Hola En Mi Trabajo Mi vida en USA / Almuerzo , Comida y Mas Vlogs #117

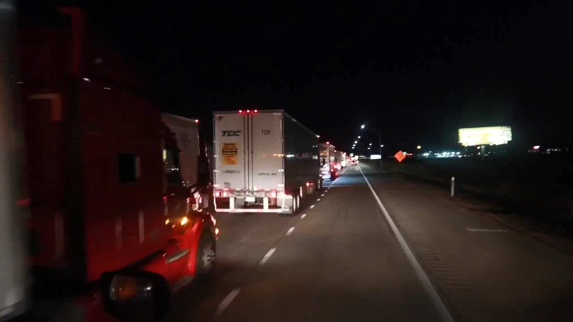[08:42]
Ahí nomás enseñó un poquito, pues sí que estaba bien larguísima la. Nomás simplemente para llegar aquí al exit se me tomó como unos 7 minutos de el camión dándole a 55 millas por hora. Y todavía le colgaba bastante para enfrente. Mi marido aquí me desvió, me sacó de la calle. Y le salimos adelante a todos estos camiones que están aquí parqueados, esperando que le den un pasito tuntún. En estas ocasiones sí que tengo que despertar a mi marido,
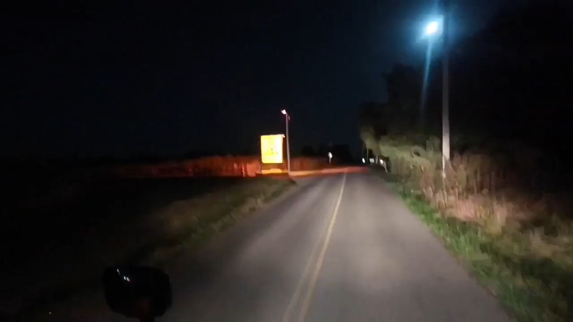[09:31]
Aquí le sacamos ya la vuelta al tráfico. Un poquito por aquí, un poquito por allá.
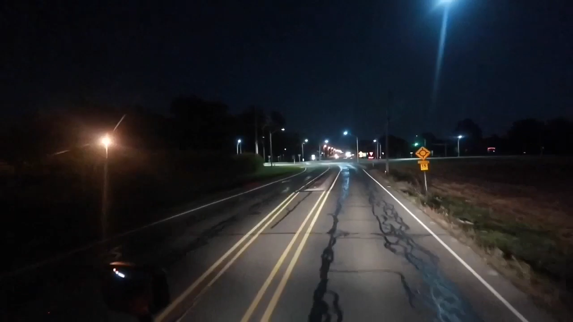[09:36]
Y fuímonos, chicas.
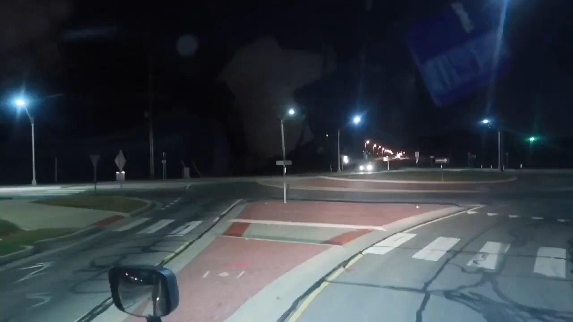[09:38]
Vámonos a agarrar la carretera sin camiones, chicas. Estuvo bien,
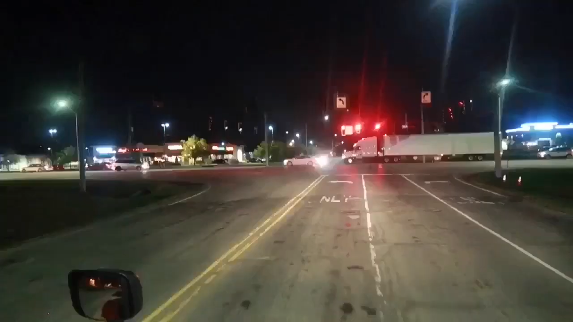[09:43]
súper padre este caminito por atrás, que ya salimos con la carretera limpiecita.